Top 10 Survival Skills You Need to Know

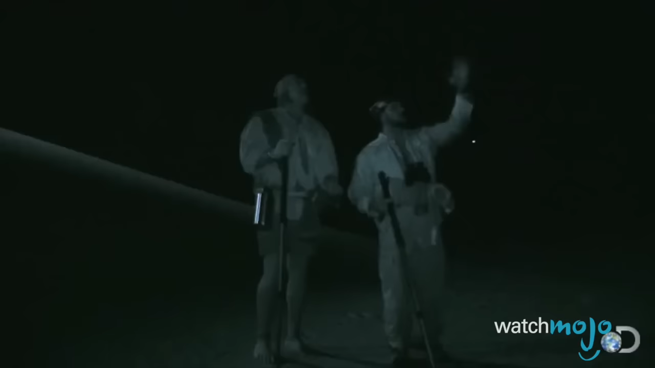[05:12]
That's north. That's east. Mountains are that way. This is where you'll find the brightest star, which is Polaris, or the North Star.